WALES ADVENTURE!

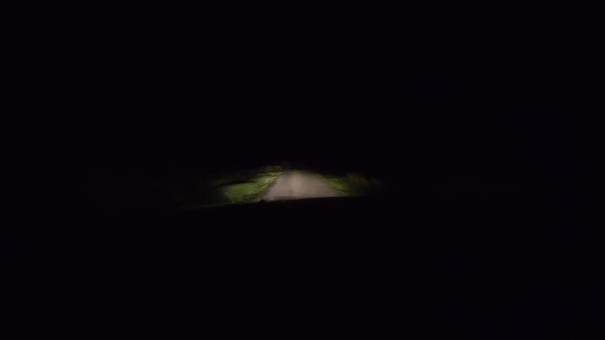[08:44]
Right, you know when I said it was dark? Literally look at this. Oh my god! Jesus Christ!